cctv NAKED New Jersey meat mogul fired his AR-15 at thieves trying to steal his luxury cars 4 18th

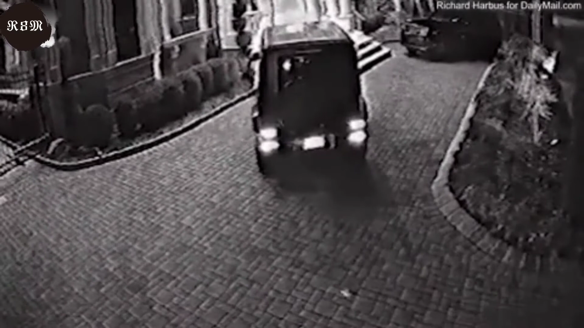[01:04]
about footage of his naked confrontation being shared saying i got a butt you got a butt people mostly just see my bald head and tattoos evan wexler 56 was filmed by his own surveillance cameras in the buff and brandishing his ar-15 semi-automatic assault rifle outside his huge mansion in fort lee new jersey in july 2020 he did so after thieves targeted his valuable car collection which includes a lamborghini worth 500 000 ferrari range rover